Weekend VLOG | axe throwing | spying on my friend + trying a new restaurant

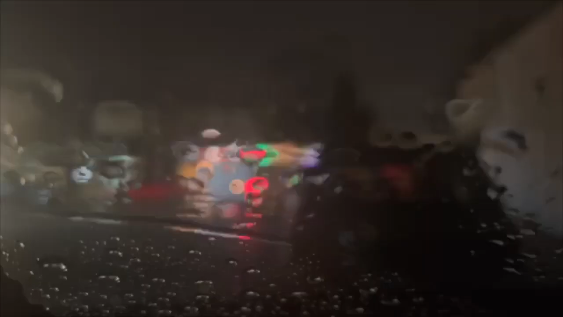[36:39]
Okay, guys, this is the place that we're gonna try.